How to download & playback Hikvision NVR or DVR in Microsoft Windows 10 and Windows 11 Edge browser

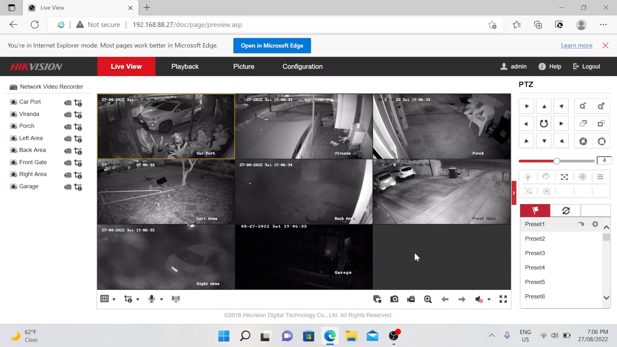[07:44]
the internet explorer mode now if you are going to use it on ads it you will have an error about the plugins but yeah so it is important that uh you have to run it in the internet explorer um compatibility mode so you can view your cameras and also you can download the recordings